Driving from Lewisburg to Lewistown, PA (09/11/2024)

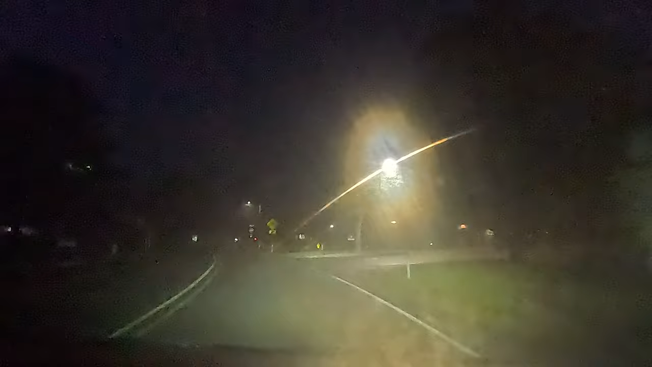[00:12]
right onto Pennsylvania 45 West Old Turnpike Road.
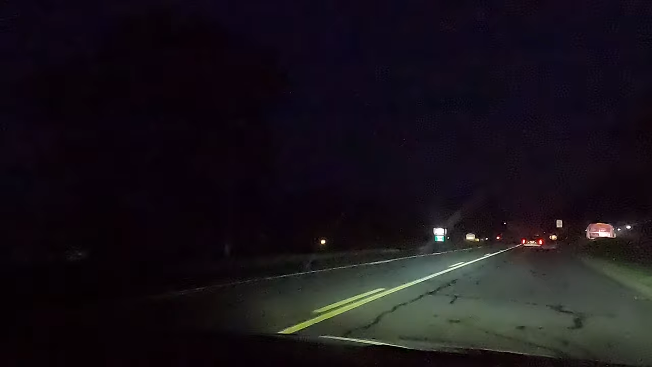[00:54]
Continue on Pennsylvania 45 West for 3 miles.